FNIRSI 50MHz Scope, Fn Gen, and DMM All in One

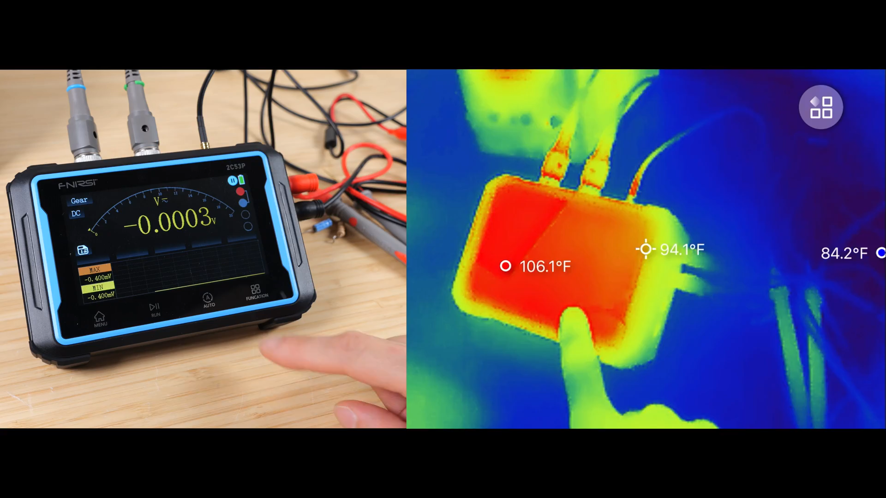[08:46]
The screen is on, a bunch of electronics is in there. So it does get a little bit warm when you're using this.